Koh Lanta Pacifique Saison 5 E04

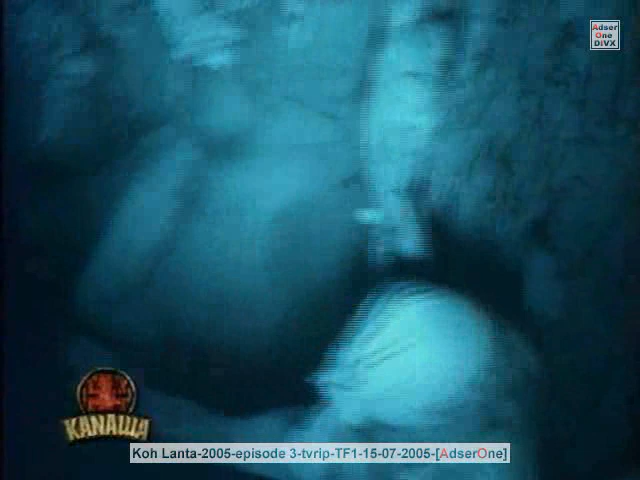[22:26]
Dans le noir complet, elle ne cherche que sur le sol et ramasse quelque chose. Lorsqu'elle ressort, elle s'aperçoit trop tard de son erreur.